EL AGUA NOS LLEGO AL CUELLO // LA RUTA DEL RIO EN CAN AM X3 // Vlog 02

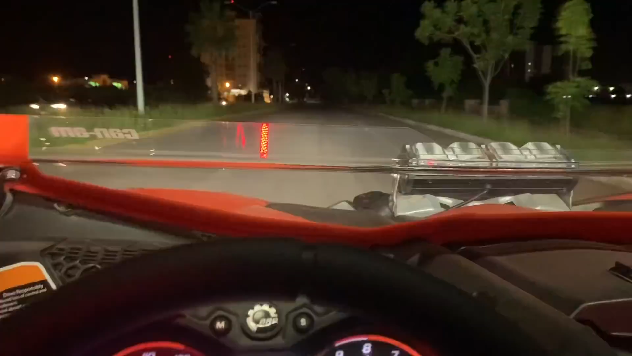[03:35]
aquí agarramos el camino para los barrios pónganse las pilas
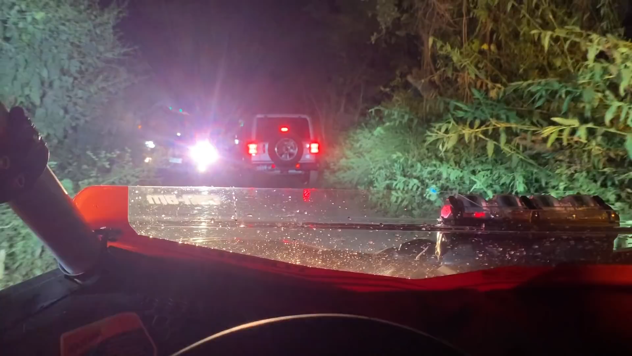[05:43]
El Esparzón de la Muerte es la ruta para que vean que todos los carros entran para...